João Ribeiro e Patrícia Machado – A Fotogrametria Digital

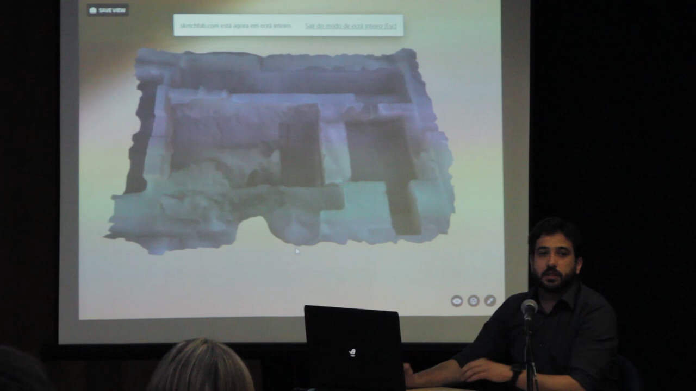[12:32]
Este é o resultado do levantamento fotogramétrico e isto é referente à piscina C,
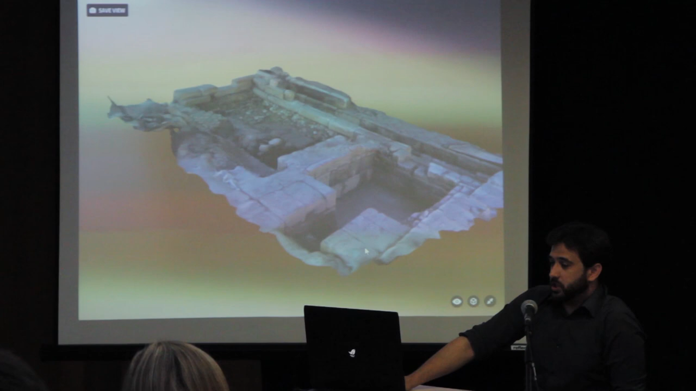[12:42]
a uma das dez piscinas do balneário, o Complexo Termal, podemos ver aqui várias fases, muros mais antigos e várias fases do balneário.
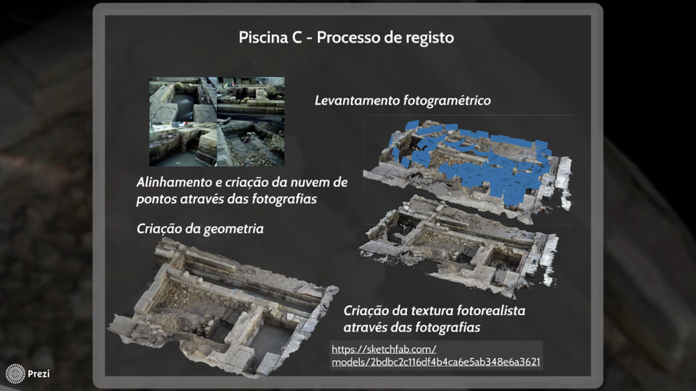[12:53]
Isto apenas a uma das piscinas.
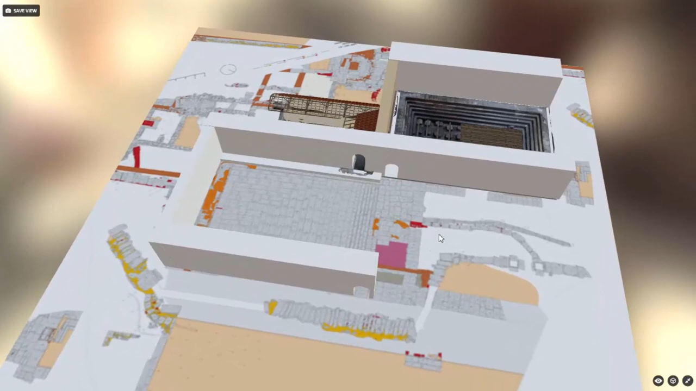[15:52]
Então, na segunda fase propomos um telheiro, um telhado com o inbrax e as tegolas e a madeira do telhado.
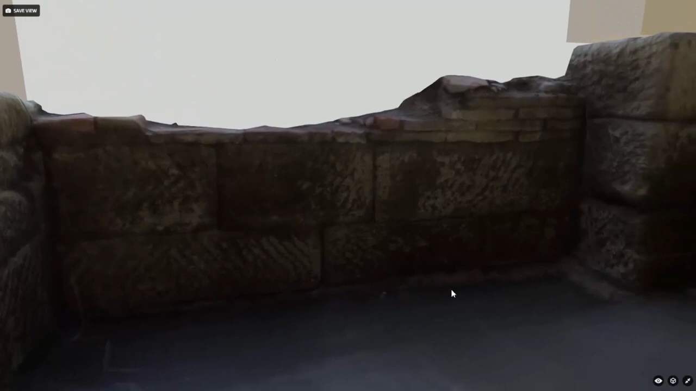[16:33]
Nesta segunda fase, terá havido uma limpeza, julgamos nós uma limpeza desta piscina C e provavelmente desta piscina B,
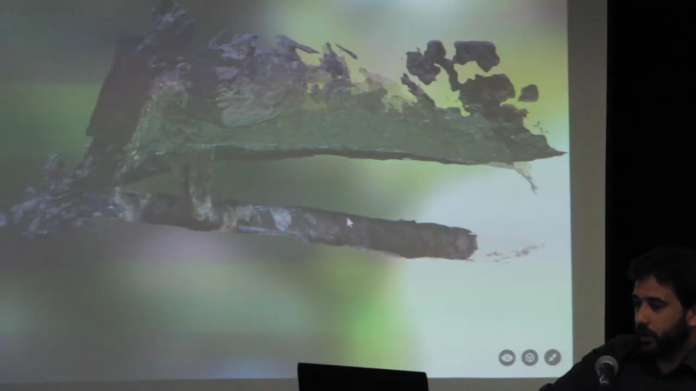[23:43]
podem ver aqui o levantamento fotogramétrico aqui mais claro não sei se conseguem ver laser scan e este este seria o levantamento fotogramétrico claro que o levantamento fotogramétrico nestas nestas condições